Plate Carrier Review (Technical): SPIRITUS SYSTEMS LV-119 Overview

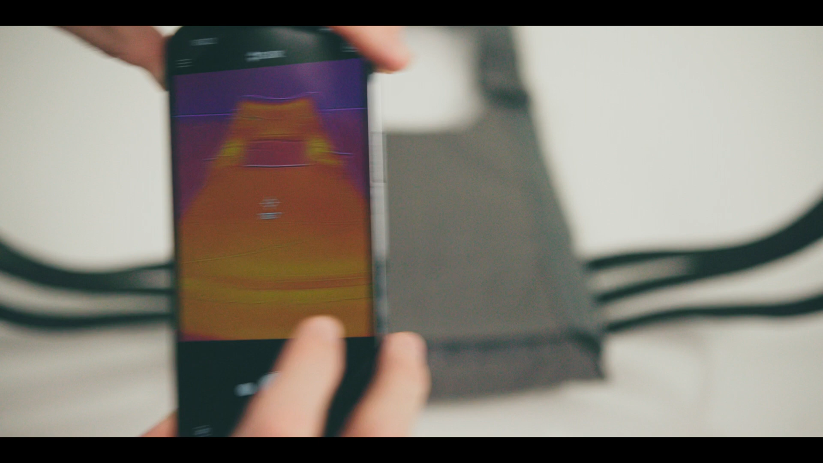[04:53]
Since kit is already insulating by nature, you want to find gear, especially plate carriers and body armor, that have the highest possible thermal transmittance.
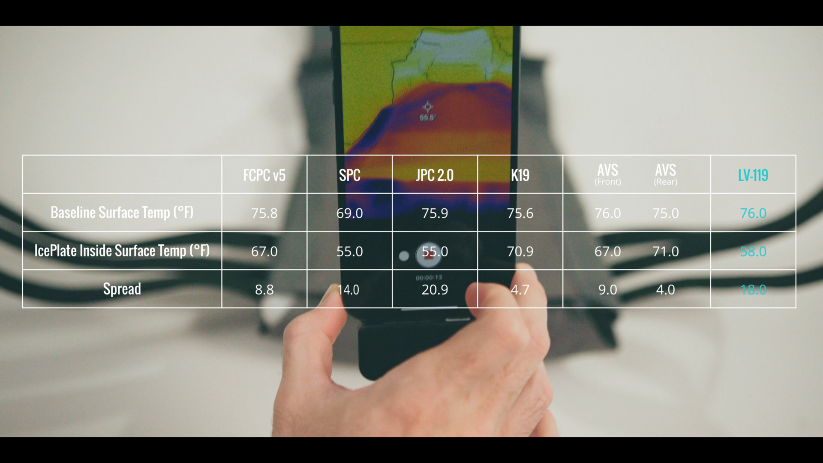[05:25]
Well, the smaller the spread between the baseline surface temperature and the ice plate inside surface temperature, the lower the thermal transmittance of that plate bag. The smaller the thermal transmittance number, the worse the carrier is at expelling heat from the interface between your body and the plate carrier.